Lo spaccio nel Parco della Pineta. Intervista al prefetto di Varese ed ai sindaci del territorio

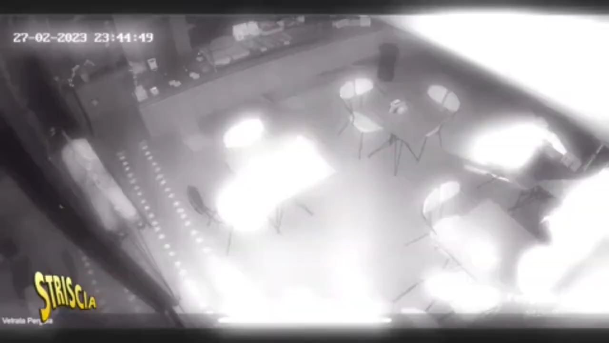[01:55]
Vedete? Il ladro entra forzando la porta e guardate cosa prende. Solo il cassetto delle monete della cassa e
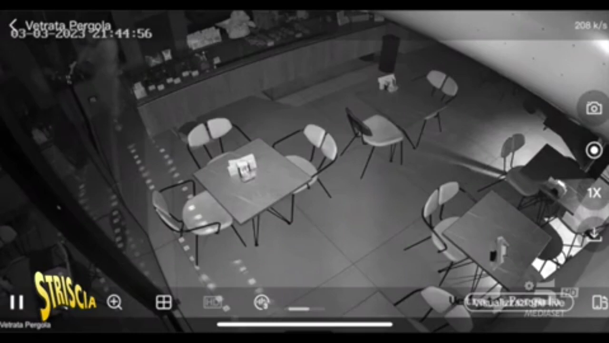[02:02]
questo succede tutte le settimane da due mesi a questa parte. Nell'ultimo furto di pochi giorni fa, per prendere pochi spicci, i ladri distruggono completamente la porta. E cosa ci dà la certezza che a commettere i furti siano proprio consumatori di droga? Perché ce lo dicono proprio loro. C'è gente che trae le case e io non riesco. Ah, qua c'è gente che trae le case?